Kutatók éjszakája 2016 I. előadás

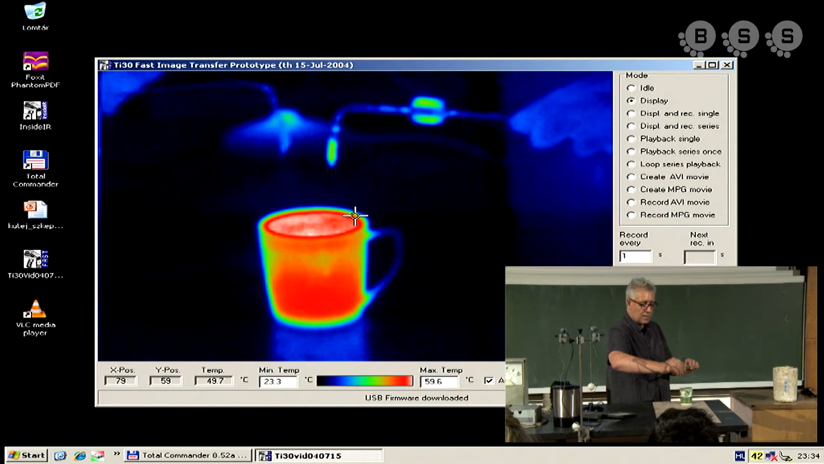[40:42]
On screen: spot 49.7°C
Azt javaslom, hogy próbálj megfogni.
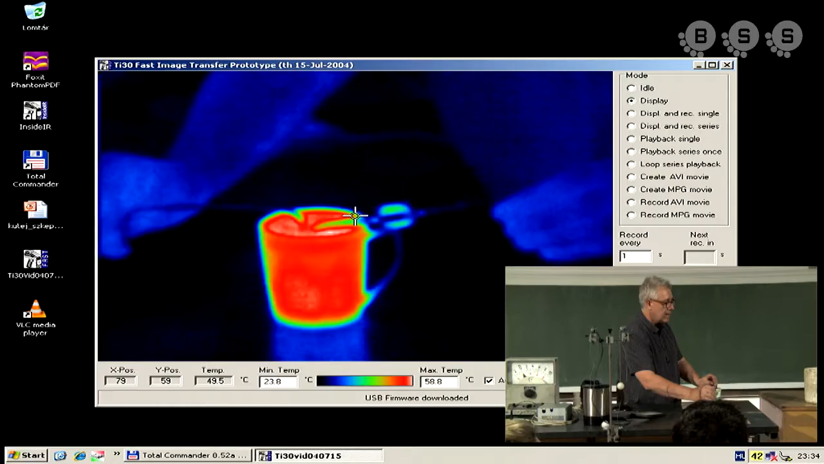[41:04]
On screen: spot 49.5°C, max 58.8°C, min 23.8°C
hogyha... hogy ez az egyik a hőcsőróról, a másik a személy szobahőmérsékletű.
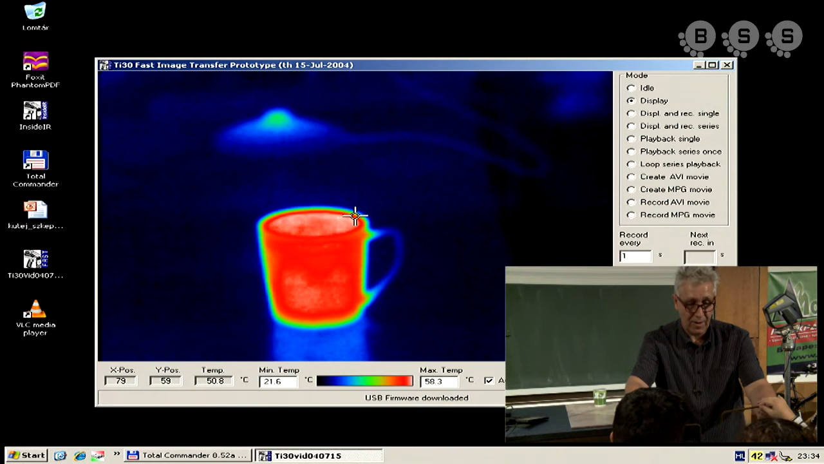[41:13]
On screen: spot 50.8°C, max 58.3°C, min 21.6°C
Valamilyen ott látom, ez nem akira jött ki, de ide esetben az a különbségre, hogy talán egy kicsit küzdelek jövök előtt,
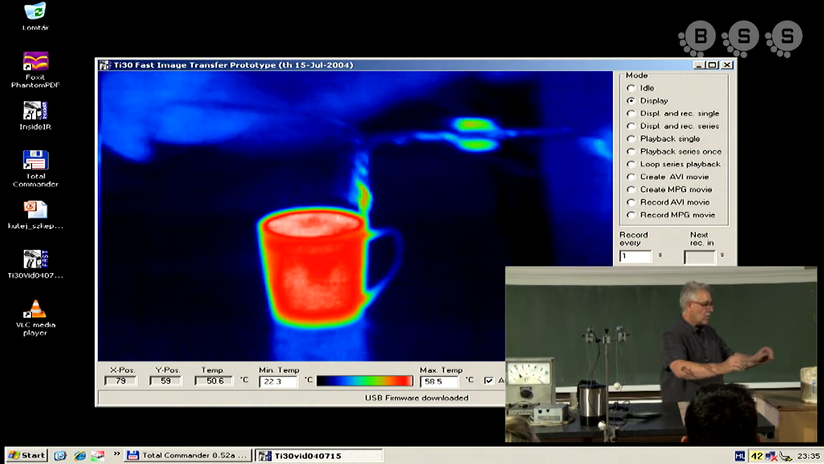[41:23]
hogy az egyik a hőcsőróról, a hőcsőróról a másiknak pedig teljesítőben nem állt. Tehát ez az a felület, amelynek át kell adni a környezetnek a hőmérsékletet, és ott lesz fordnak a műtésére.
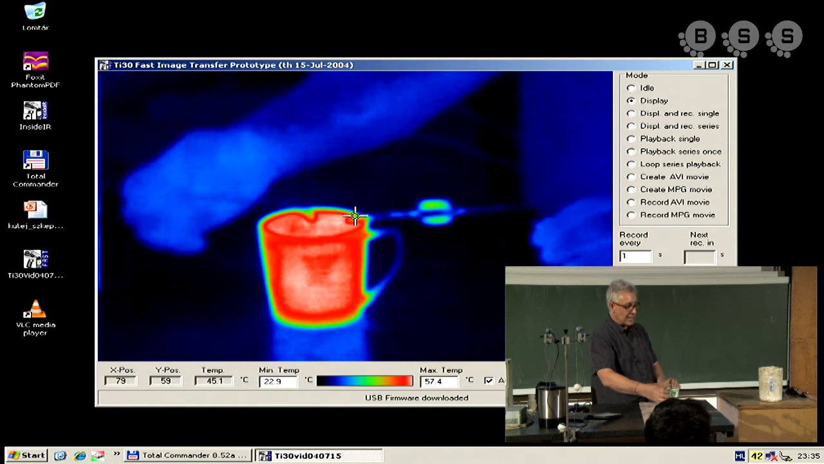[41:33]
On screen: max 57.4°C, min 22.9°C
Ez a kicsit forrómocsokat. A megérészetesen gyönyörűen váltszik a tűzforról.